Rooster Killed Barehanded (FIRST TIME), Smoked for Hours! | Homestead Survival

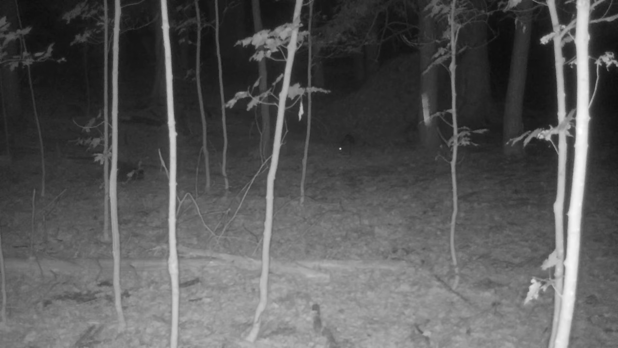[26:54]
Raccoon. Oh, there's a deer. Oh, got freaked out again.
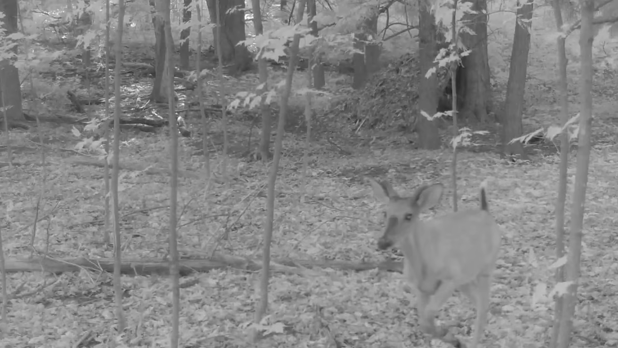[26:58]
See, I don't know what it is. Oh, there's another deer. That one walked through no problem.
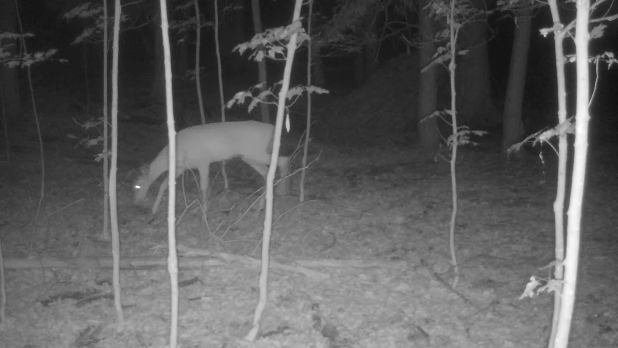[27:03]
And another deer. All does. Looks like no antlers so far. Coming through here all hours of the day.
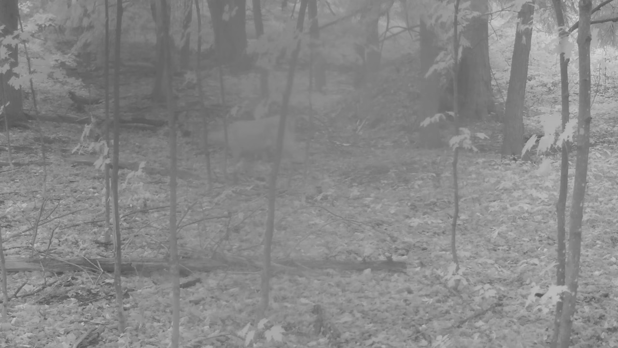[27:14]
I did do a little bit of cleaning up around here so that the deer would kind of use this as a funnel. And it seems to be working. Lots of raccoon activity though. Nice to see a little buck or something.